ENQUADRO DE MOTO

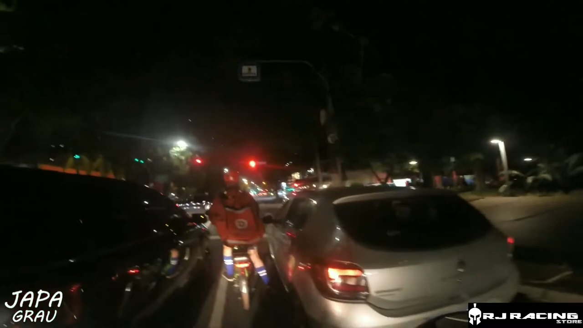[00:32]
Onde você vê aqui, ó, uma viaturazinha. Tá cumprimentando alguém, parou, olhou, analisou. Desce da mão. Opa. Ligue e desce da mão. Com a mão na cabeça. Vai lá pra calçada. Opa, só avisar minha pizzaria aqui, senhor. Calçada lá, caralho. Com a mão na cabeça.